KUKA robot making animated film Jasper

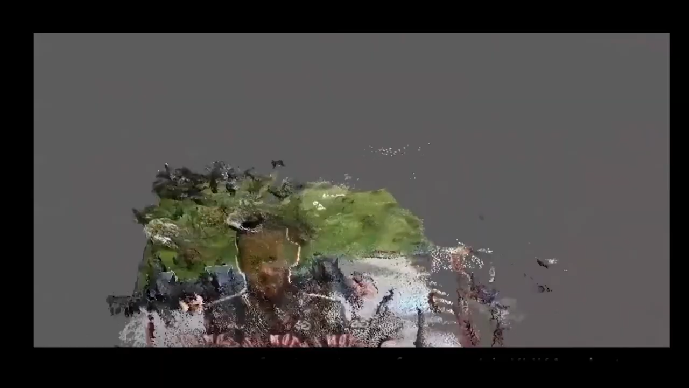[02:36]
and then we took a point cloud scan of that and then brought that point cloud scan into
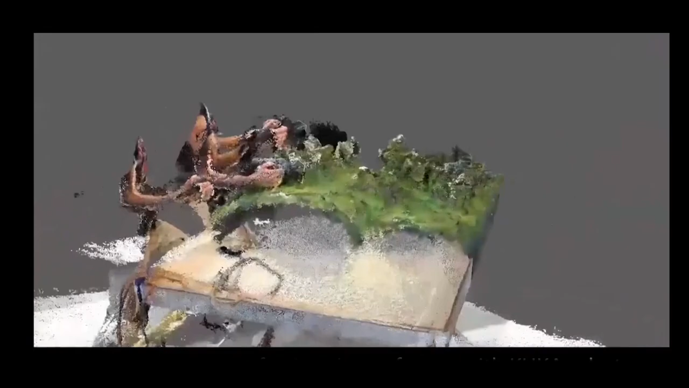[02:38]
a virtual environment and blocked the animation that way.